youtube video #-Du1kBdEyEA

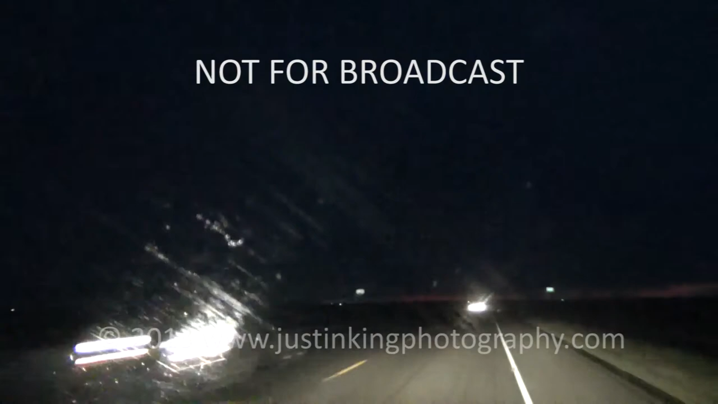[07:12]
I think that's one of the lowest spots we've seen. Oh, Jesus Christ. Back it off, back it off, back it off. Woo, shit. Ha, ha, ha, ha, ha. Um, guess what we went through? Fucking Gus Nato. Yeah, we just drove through a Gus Nato. We just drove through a Gus Nato.